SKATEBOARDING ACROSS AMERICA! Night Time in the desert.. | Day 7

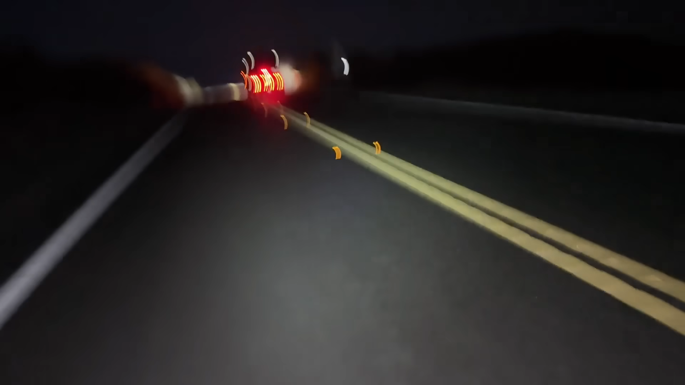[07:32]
yeah get on the right we're good oh my god the moon is so beautiful wait up we see city we see a city make a left after this car left oh we're going fast we're going fast oh man our car is coming we're going too fast funky oh